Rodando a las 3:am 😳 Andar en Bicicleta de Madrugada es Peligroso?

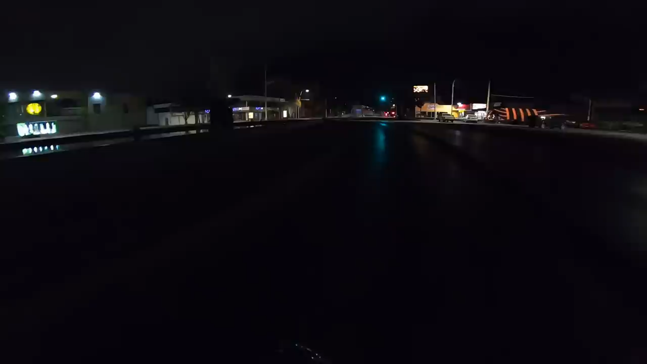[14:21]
por la cantidad de luz que hay hay muy poca luz aún así pues espero la mejor calidad no posible trato de ser optimista al respecto pero bueno banda estoy algo cansado